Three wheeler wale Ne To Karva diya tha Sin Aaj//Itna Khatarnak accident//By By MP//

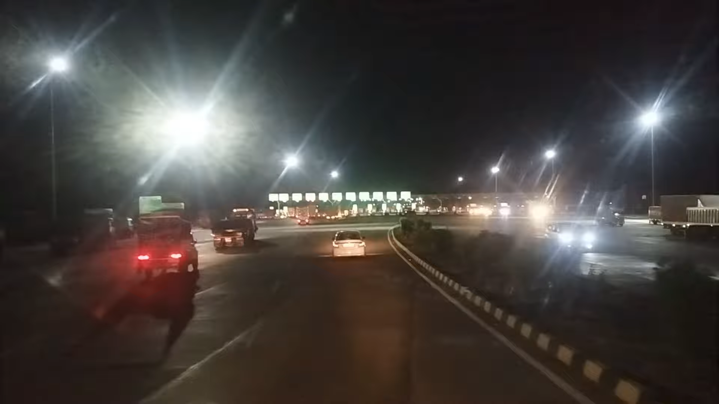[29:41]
अब जाम ने लाईने बहुत सारी बनी भी है प्रेंशन भरी है वो देखो भाई आठी ओ अब इसलिए पर स्ट लेन में आगे देखो और जिख लगा के खड़े नहों
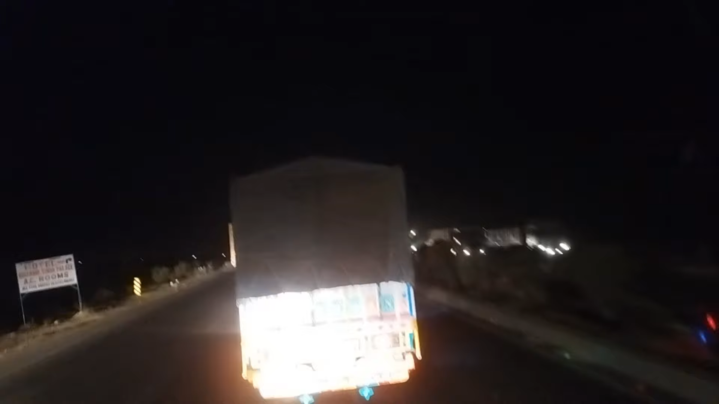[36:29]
कि दोस्तों अब ना अ कि पूर्ड पूद्ली तक यही हम रहे अब रिज के काम चले हुए है और वीच वीच में जाम भी लग सकता है पर अभी ट्रेफिक कब में तो जाम लगा नहीं तो
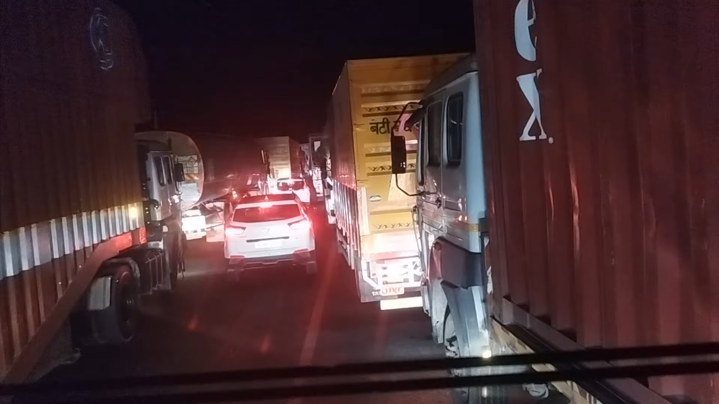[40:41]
जोचे में गुशाद हूँ खाएगा इदर से चिपका निकरने गभी अधार आट इसके पाइद भी टेलर रैट जाल वाजी के चक्कर में लुक्सान भी हो जाता है चोदरी साबिया आगे वाईज चलो वाइका त्रगो गुशा दे�
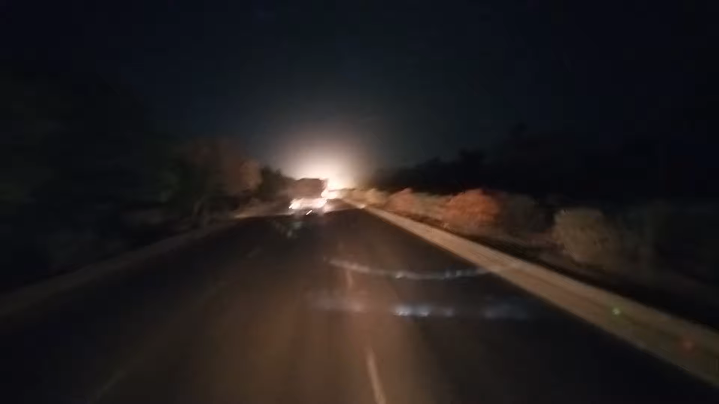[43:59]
दोस्तों ओर एक दोस्तों जो जी सन यह ज़्यक्तान सब से जॉढ़ा पड़कन इसी एरिये में कम से कम 40 आटियों होंगे बाई अरेक जड़का में हरेक आटियों है और 10 किलो मेंटर बात नाया खड़ा हो जाता है पर यह के आज मिली नहां में कोई भी
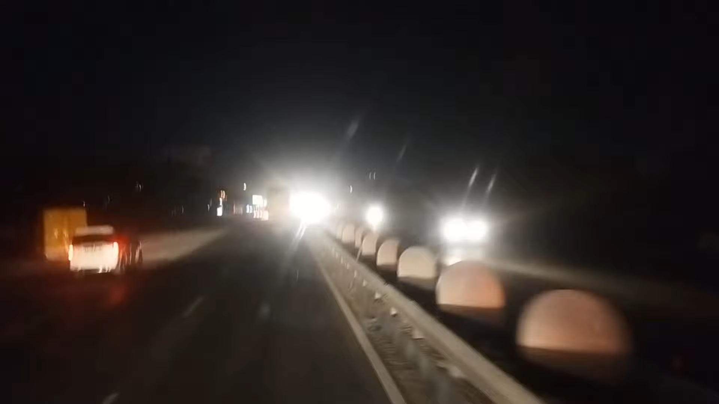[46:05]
अगे को आ रहा है वाई आट योगा जाओ यह अगे
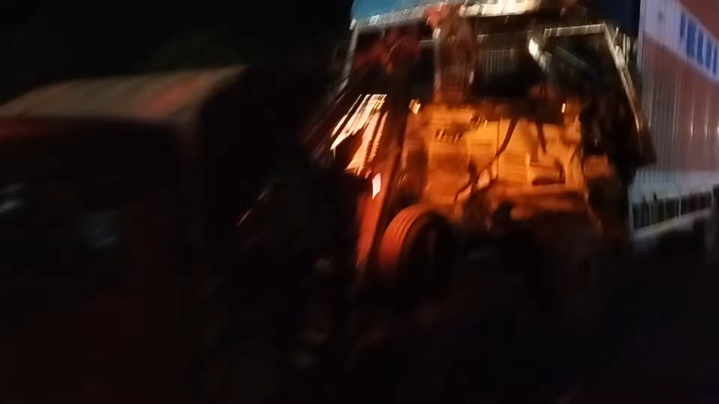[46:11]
ब्सक्राइब ने रखोंगा उदर को आटियो गेर सब्सक्राइब बिच्छे से आएगा अगे को यह है
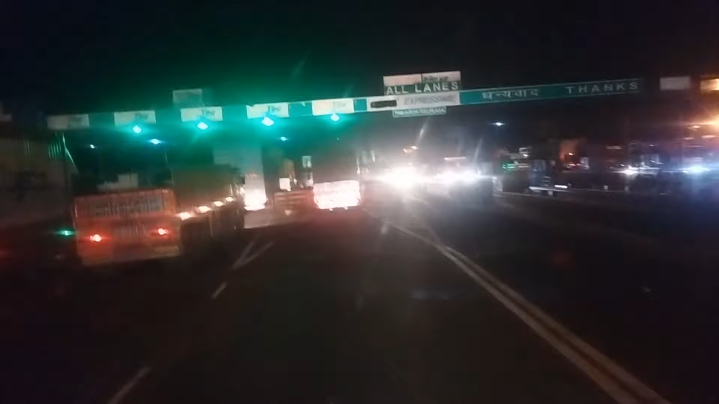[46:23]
इस टोल वाले भी ना पठापट निकल वाट निकल वाले तोल यार फठापट कड़ जाए ना पथा निक्यों ट्याम लगता है
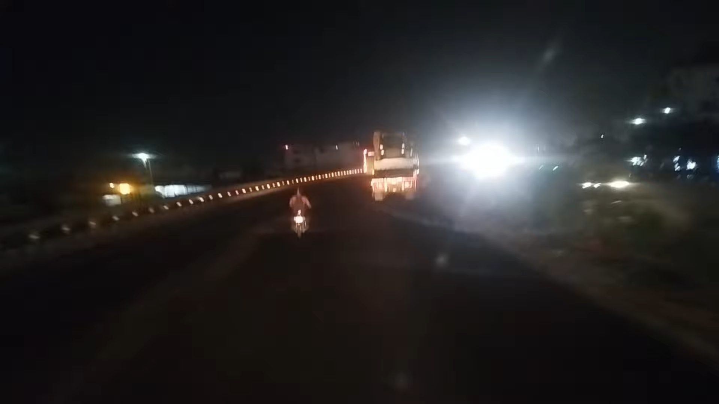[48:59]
वोटर साइकल वाले को ते अपने साइड में चल दो तो तो ना फिच में चलावा वाई याजी वोले दोस्टो इस लिए तो मरते फिर बोलते है कि बड़ी गाड़ी वाले ने रगट दिया क्या कर दें जा लाए
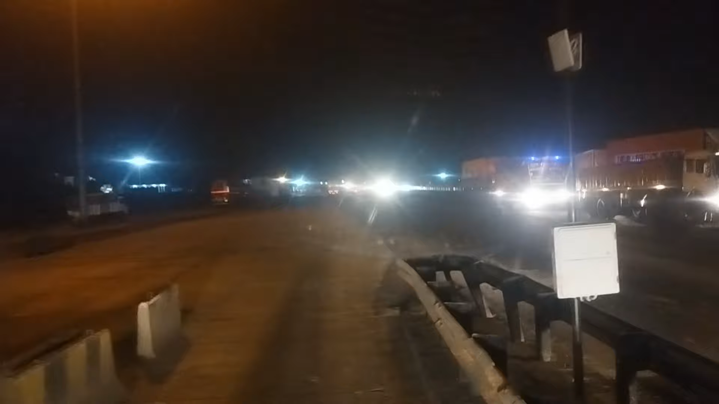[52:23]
टॉल प्लाजा अपना कलियर चलो आटकी उसे इधर से भी बचिक इदर भी नहीं मिलाज यह आगे चोधरी
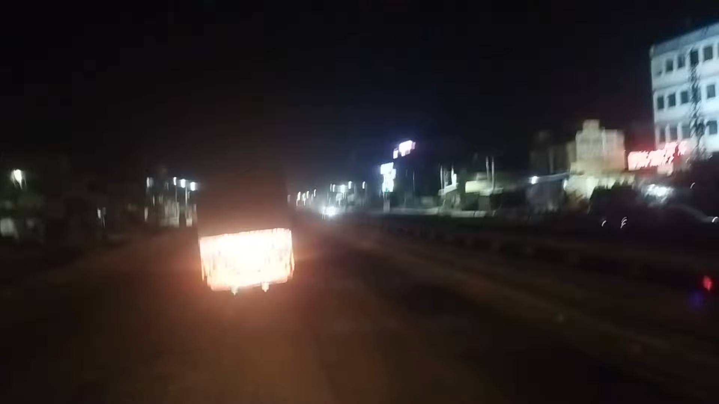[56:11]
रात का नाइट वी हृ चेकर सब्यों दो स्टक कशेंत्य का कि बिल्कुल सुनम्सान पढ़ा हुआ साना का अचाय हुआ है और दिन में आओ तो वावा क्या बात है यह बहुत है चले रहे था नीम का थाना दिल्ली 158 किलमेटरे के रोखें आथे